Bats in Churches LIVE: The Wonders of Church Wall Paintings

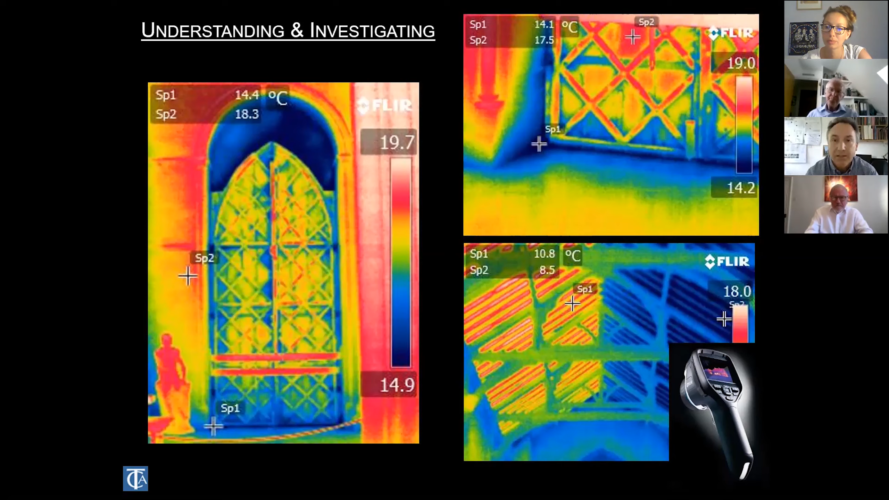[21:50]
And all of those mechanical failure systems I talked about are suddenly triggered. Heating is a big thing for us. We tend to put in heaters where we want to be warm. We don't really think of where the heat is. Well, this is a vault in Canterbury Cathedral. Wonderful 13th century paintings on that vault. Most of the heat from that radiator is going up. It's not going out towards those pews.